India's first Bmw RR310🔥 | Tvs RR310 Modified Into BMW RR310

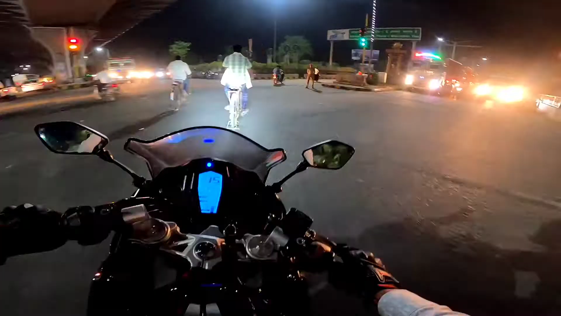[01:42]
थोड़ा सा हैंडल जो है वो भारी लग रहा है, मे बी टायर प्रेशर कम हो।
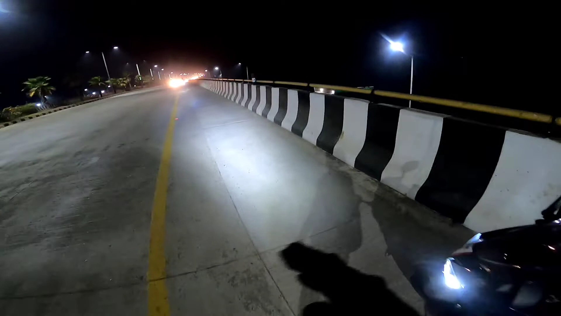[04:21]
एंड यहाँ से ब्लैक कलर भाई बहुत ज़्यादा खूबसूरत लग रहा है।